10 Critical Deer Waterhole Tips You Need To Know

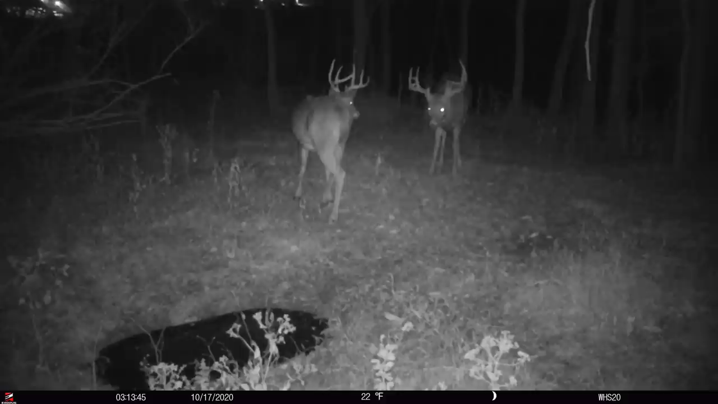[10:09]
and that because it's interesting to see how many bucks will come in the mock scrape and just come passing through and they don't even stop at the water or vice versa they'll hit one or the other we've said there's a real premium on the mock scrapes in september um early to mid-october all